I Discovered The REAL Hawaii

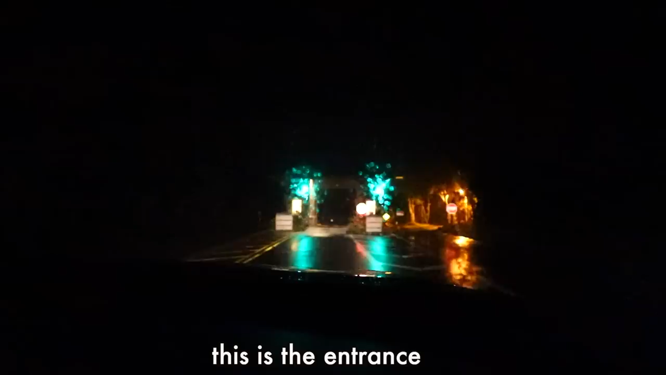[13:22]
This is the entrance to the volcano. Volcano National Park. One of the seven wonders in the world. Really? No, I don't know.
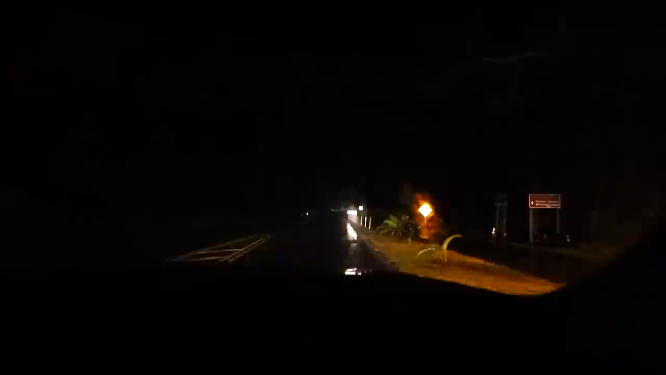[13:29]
It is dark in here. I got the flashlight. We need the flashlight. Mine too.